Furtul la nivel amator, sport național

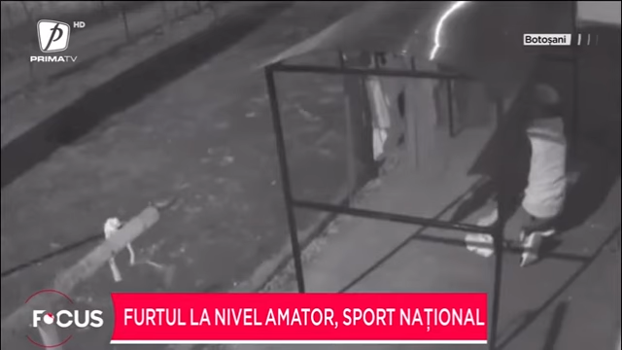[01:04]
O cameră de supraveghere montată în fața unui bloc a înregistrat momentul în care un bărbat fură două perechi de adida și puse la uscat. Și în acest caz, isprava este opera unui amator. Individul și-a dat seama că a fost filmat. Așa că la numai câteva ore mai târziu, aceeași cameră îl surprinde cum revine la locul faptei și pune la loc adida și furați.